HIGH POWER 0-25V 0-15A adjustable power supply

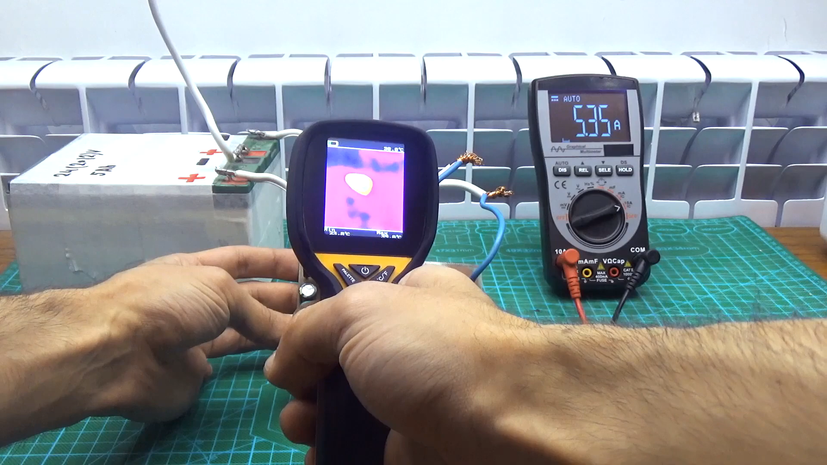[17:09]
A power diode, a shunt, and a limiting resistor on the power supply of the chip are heated, but the temperature on them, given a rather impressive current of 5 amperes, is only 40 to 45 degrees Celsius. Power transistors and the choke are cold. It's good.
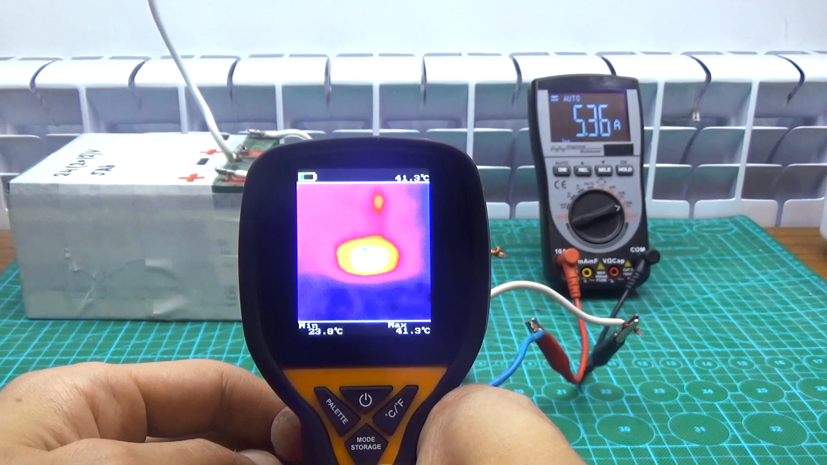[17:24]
On screen: max 41.3°C
At the end, I measure the no-load current. As we can see, at 24 volts input and about 11 volts at the output, the current consumption is only 10 milliamperes.